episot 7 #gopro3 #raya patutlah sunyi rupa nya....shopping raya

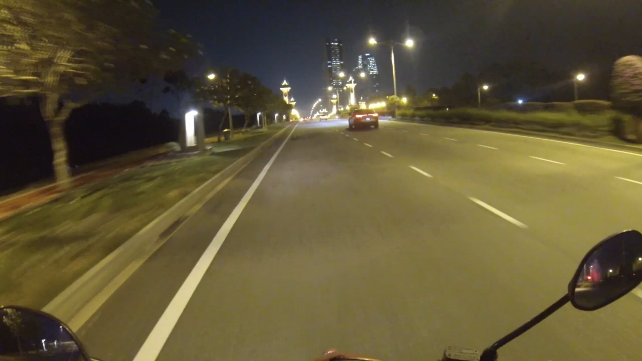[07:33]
Banyak lampu. Cantik-cantik. Kalau malam-malam bergambar ni cantik ni. Memang mampus.
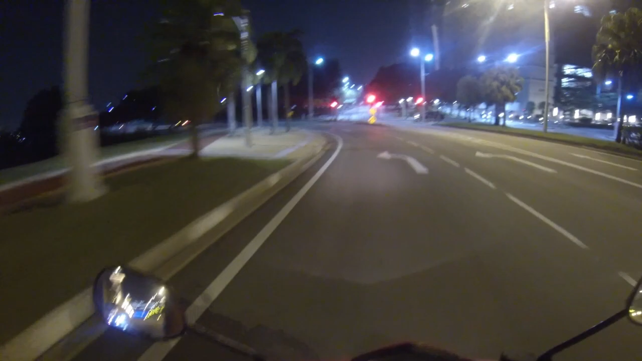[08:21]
Tasik buatan dekat Tasik buatan dia sebelah sana. Okay, buat naik kapal. So nampak macam lengang Putrajaya.
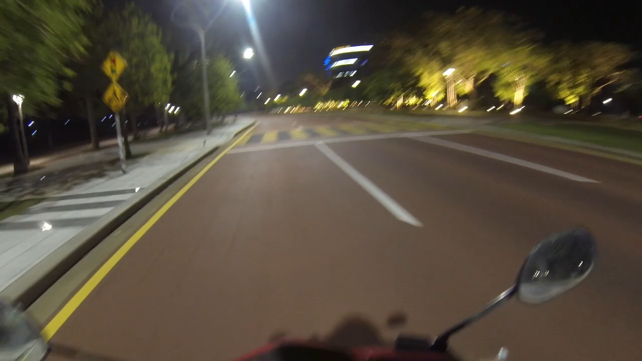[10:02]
Lampu bawah pokok. Wah, nantinya. sebelum ni tak ada. Rezeki malam ni nak apa? Kita tengok lampu-lampu bawah pokok. Cantik. Cantik, menarik.
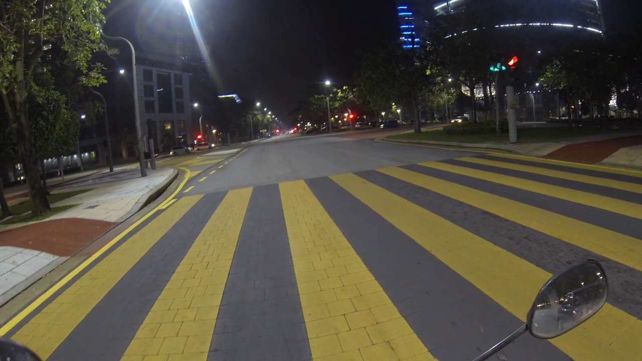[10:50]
Bershopping. Ramai sampai ke sini kereta diorang parking. Oh, patutlah jalan tak banyak kereta. Lamalah pula.